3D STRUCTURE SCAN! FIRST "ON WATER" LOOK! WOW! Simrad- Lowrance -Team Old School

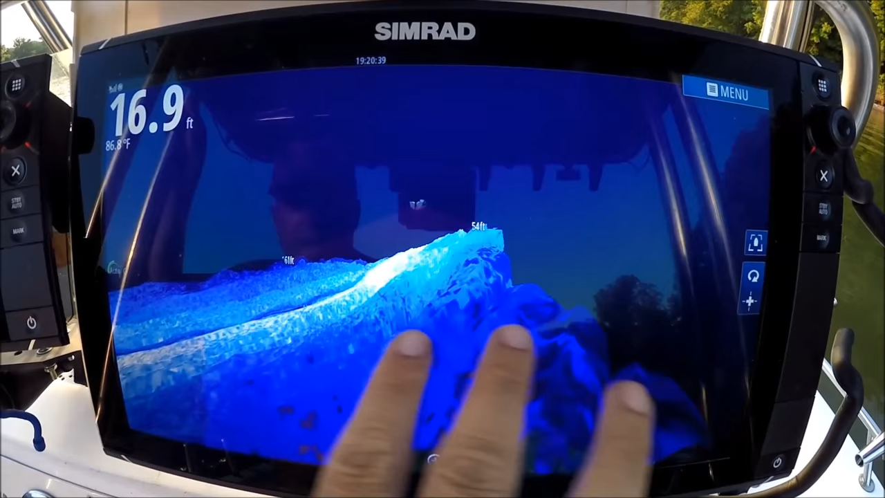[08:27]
On screen: depth 16.9 ft
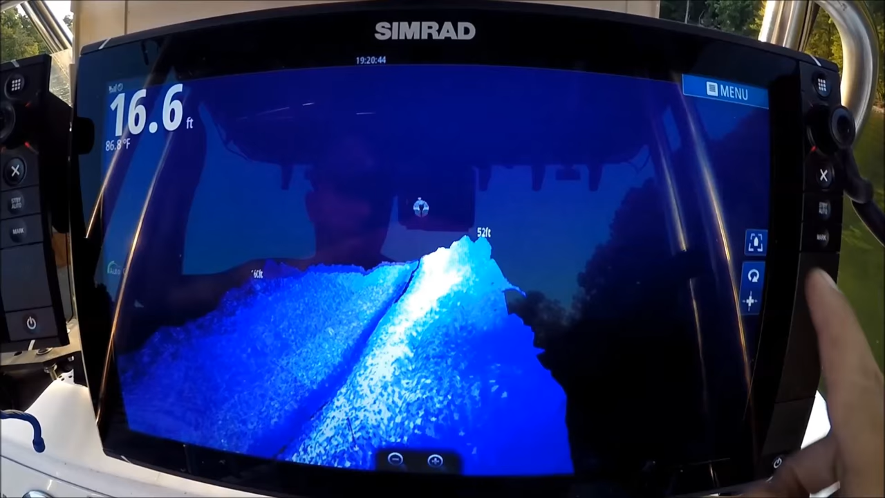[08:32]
On screen: depth 16.6 ft
Anytime I want to go back to the standard fixed view, just hit that icon. Really simple to use. I love it.
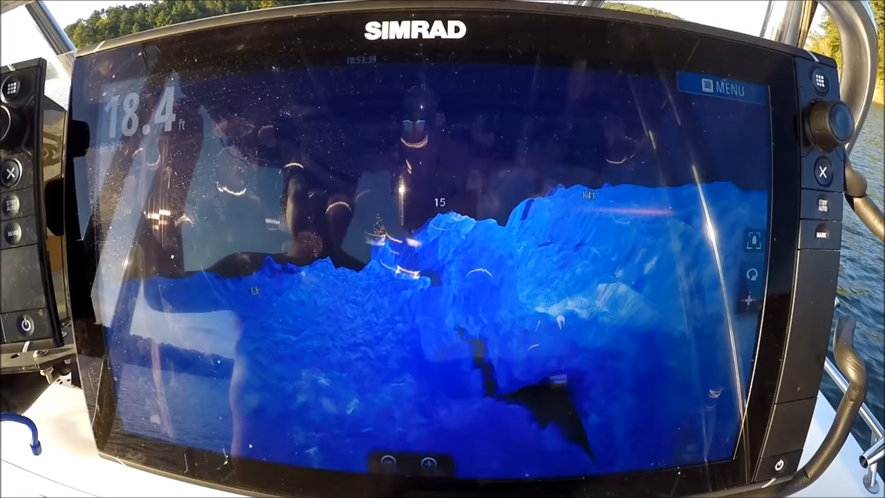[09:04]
On screen: depth 18.4 ft
Bait right there. Look at these wicked contours.
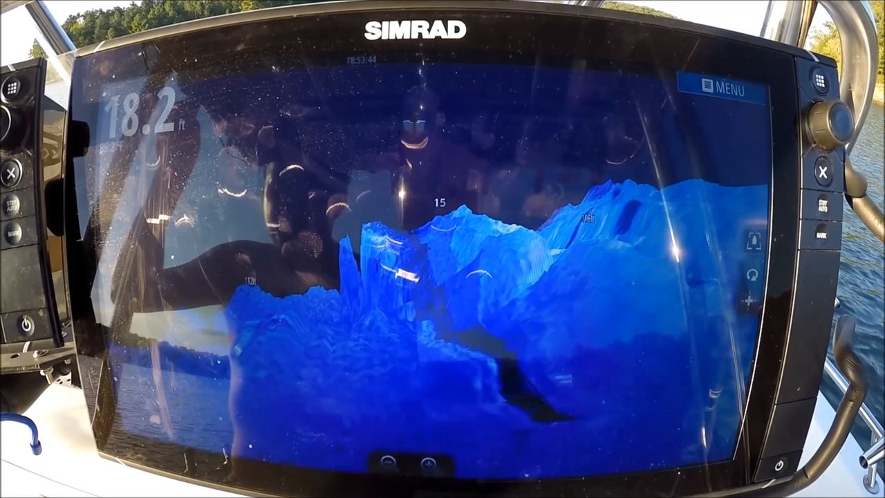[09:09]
On screen: depth 18.2 ft
Those are really strong contours right there. Look at that drop off right there.
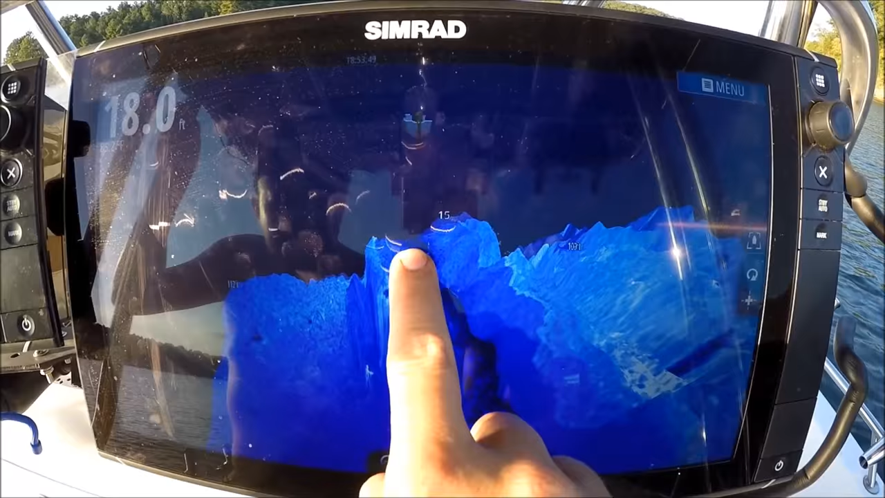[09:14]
On screen: depth 18.0 ft
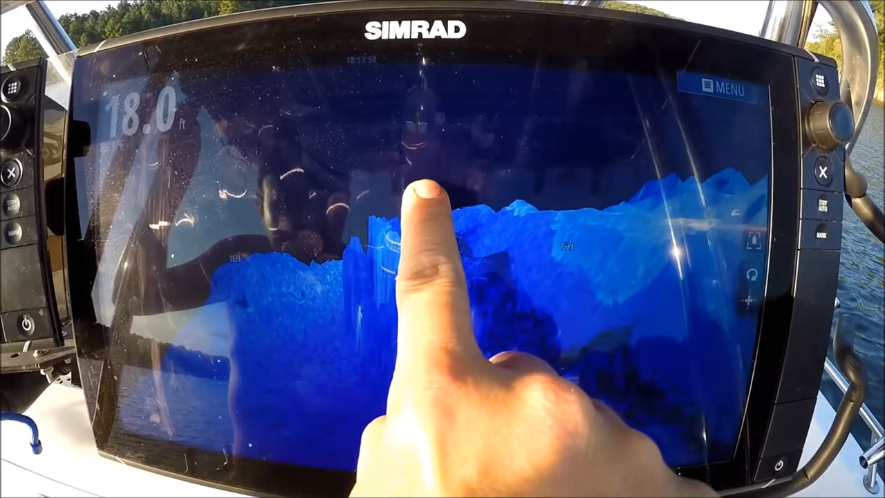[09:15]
Look at that thing go right down.
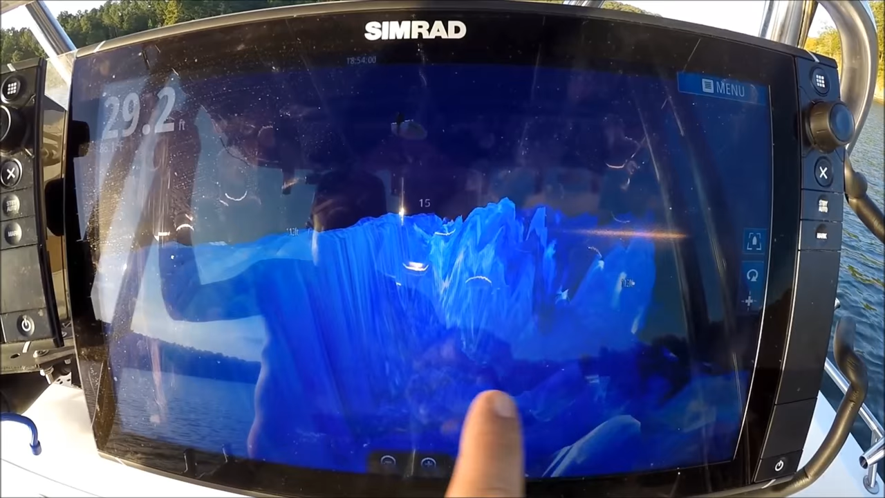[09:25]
On screen: depth 29.2 ft
That is all kinds of broken up rock and road and all kinds of stuff down there.
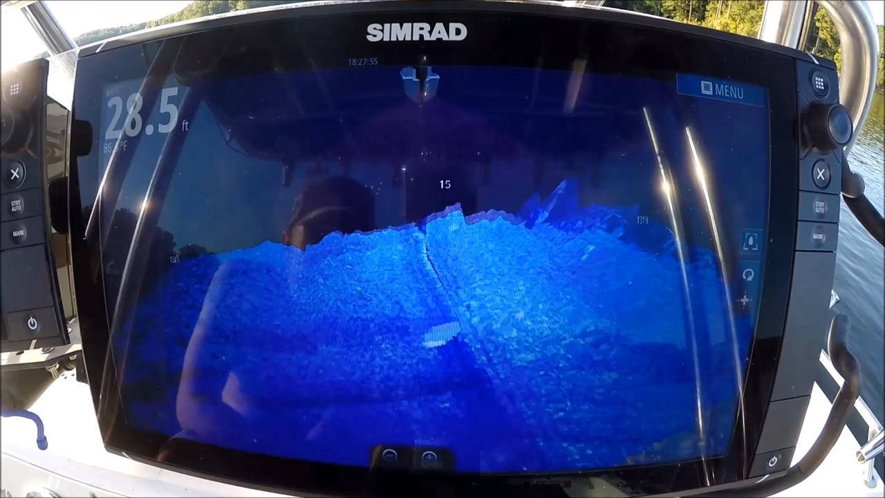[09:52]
On screen: depth 28.5 ft
Bait right there. More big rocks over here.
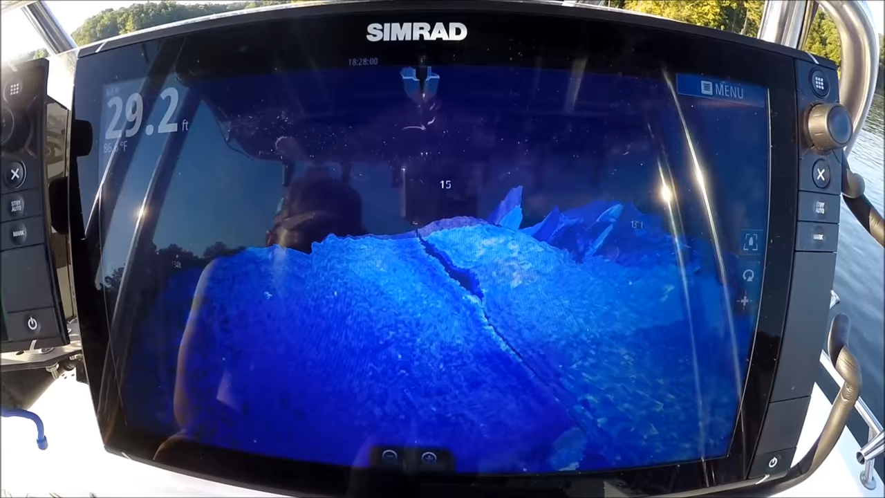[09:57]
On screen: depth 29.2 ft
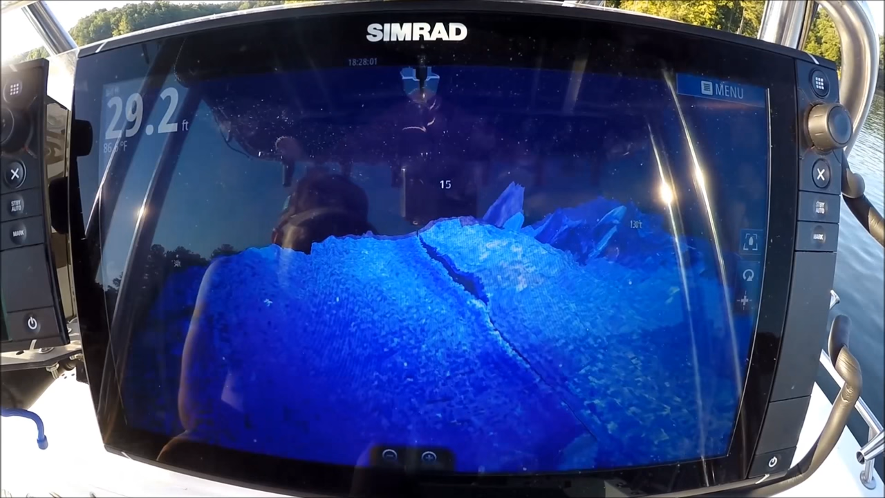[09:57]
On screen: depth 29.2 ft
Look at those rocks. Look at those rocks.
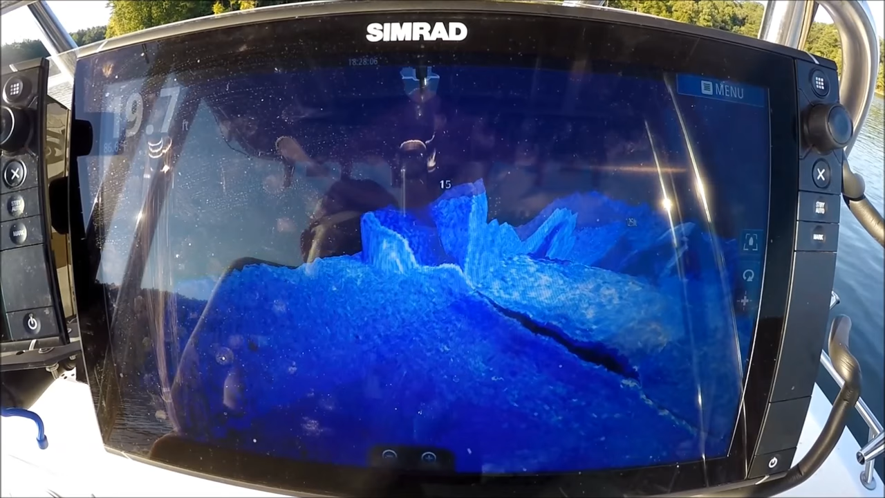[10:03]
Look at those contours. You got bait right in there. That is something else.
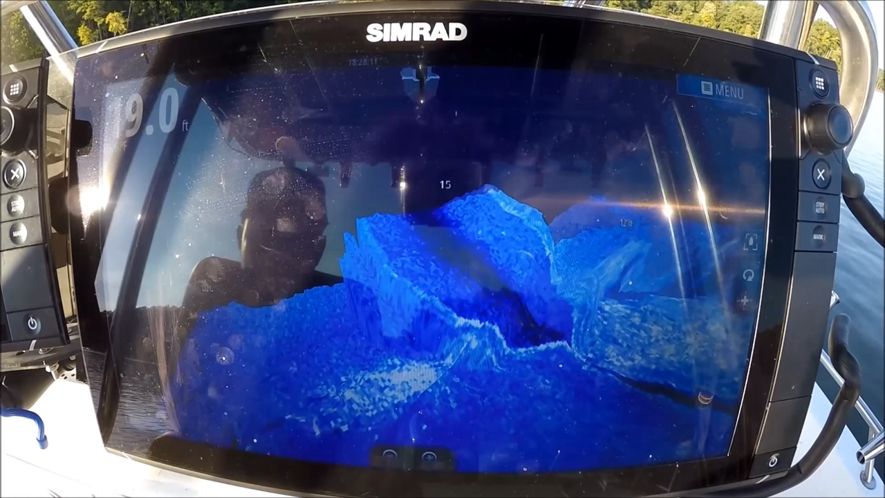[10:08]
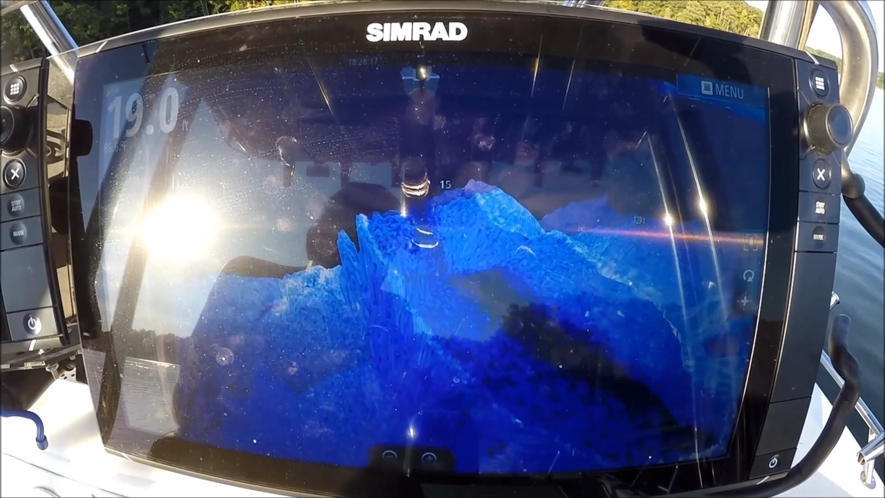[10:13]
painting that rock ledge beautifully. I can see it.
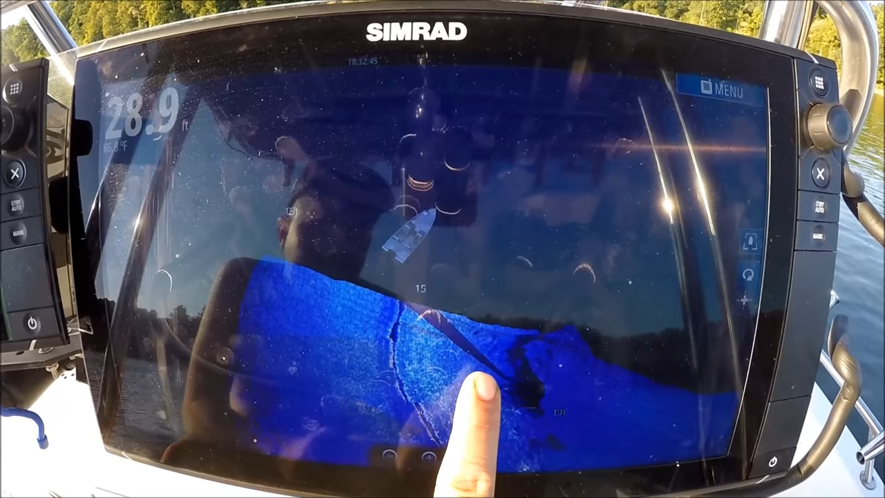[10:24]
On screen: depth 28.9 ft
Change my view. Look at that. I can look at it any way I want.
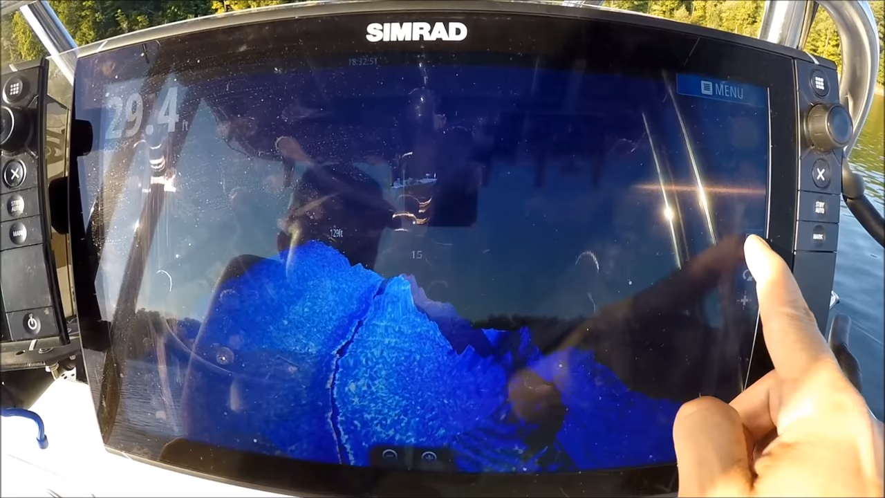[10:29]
I can go straighten the boat back out if I want. Right now I'm making a turn so I can see it a little better. Look at those rocks.